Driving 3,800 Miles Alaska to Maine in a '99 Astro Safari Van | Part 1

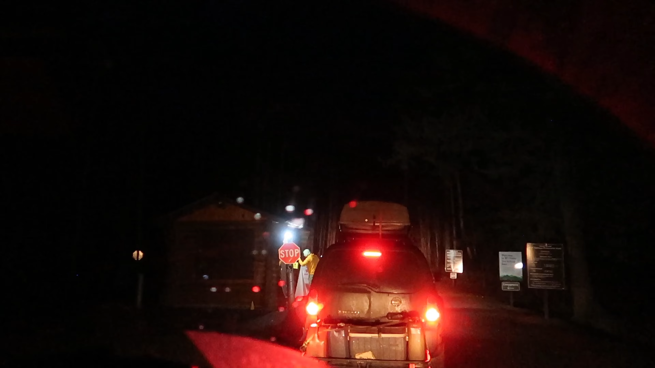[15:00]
Well, there's 50 sites, but there's two cars in front of us. I hope you get a site.
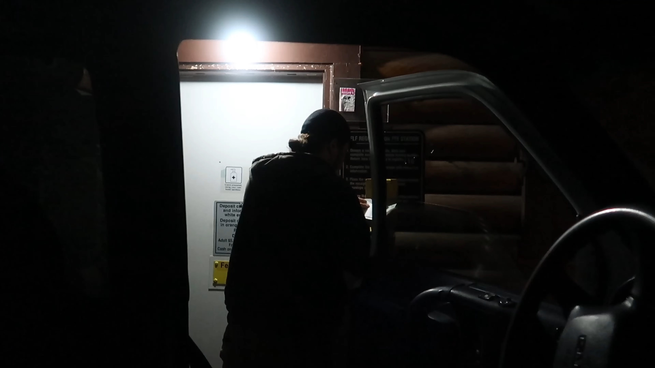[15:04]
There's a self-registration thing here. And it's 16 bucks a night to stay here.
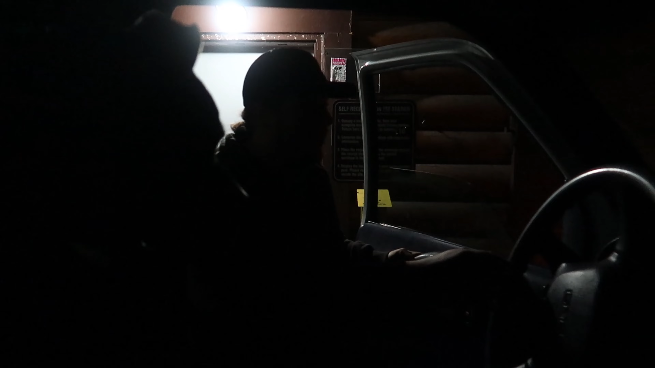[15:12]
And it includes the use of the hot springs today and tomorrow. All right. We found a site. And I think it's open enough that we can use our Starlink for internet tonight. You can't see a thing. I'm sorry.
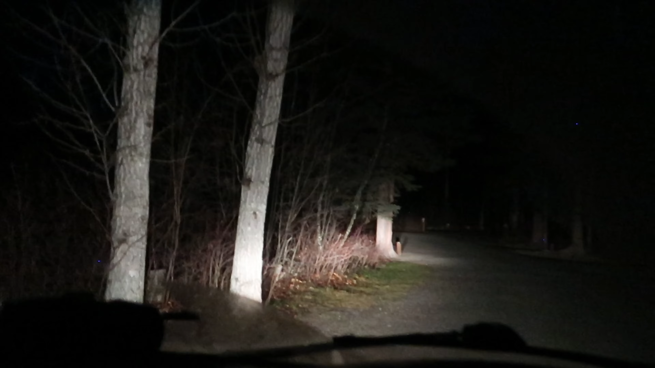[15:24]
I'm just trying to show them the campsite in the dark.